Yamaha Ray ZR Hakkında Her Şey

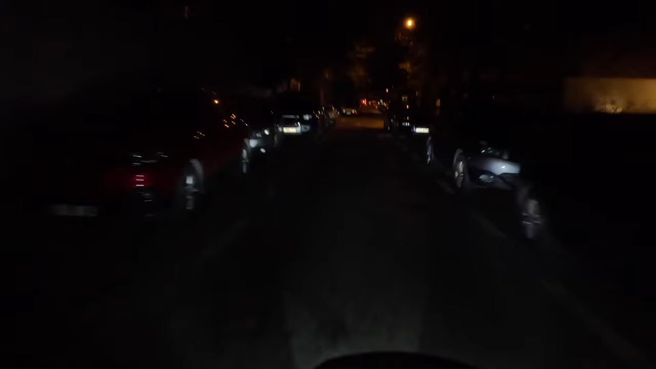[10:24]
Evet Düğmeyle yapılabiliyor Önde mandalı yok Selektör yapma Mandal yok
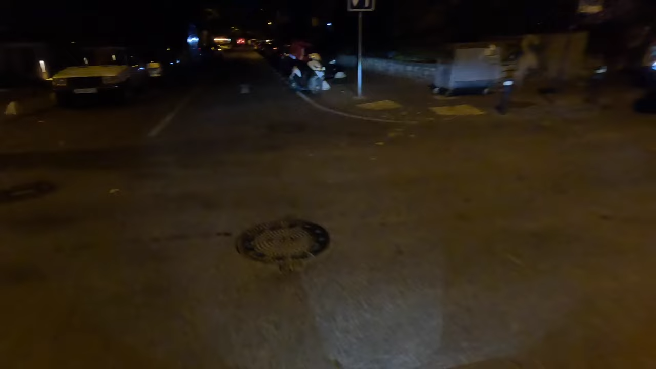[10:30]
Sinyaller gayet iyi gösteriyor Gece Günüzde öyle de Hani Bayağı
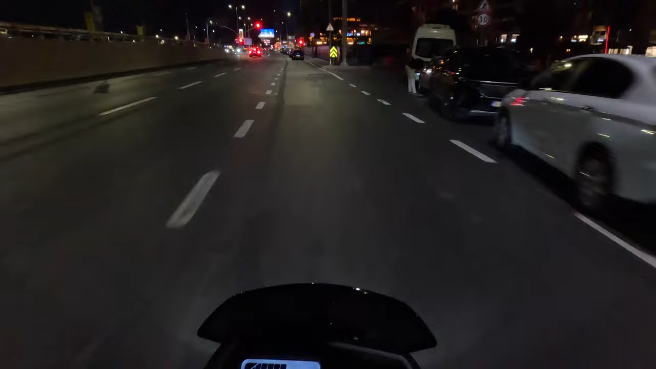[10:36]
böyle Tabelaya yansıyacak şekilde Oraya Işık veriyor Şimdi
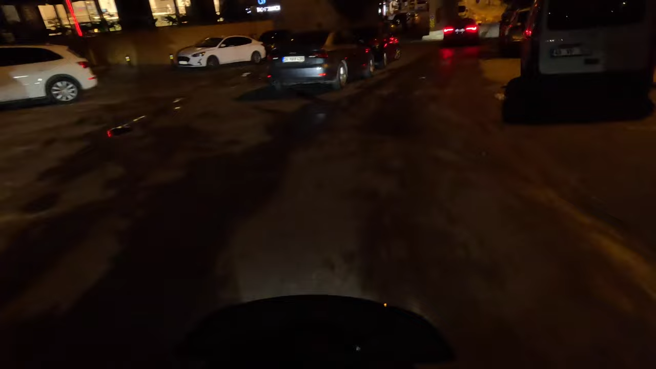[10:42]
hafif bir yokuş Çok hafif bir yokuş olan yer var İki kişi Bakalım Arkçı ile beraber Nasıl bir şey var Dediğim gibi İlk kalkışta ve gazlamadaki Tepki Çok iyi Bakın Keçi ya Küçük bildiğimiz Keçi
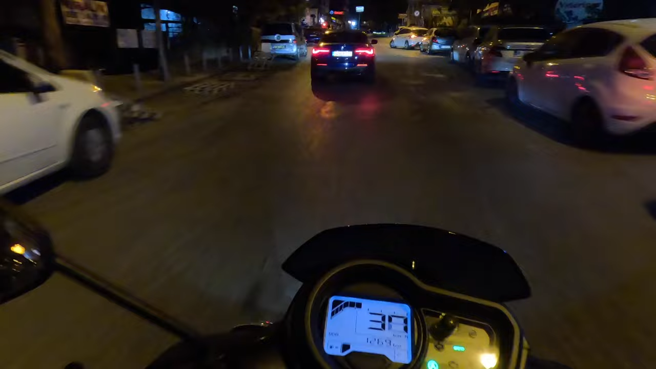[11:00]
Yani iki kişi Ciddi anlamda şey yapıyor Böyle gücünü gösteriyor Hoşuma gitti Özellikle bu motoviloyu yapmak istedim Çünkü Hani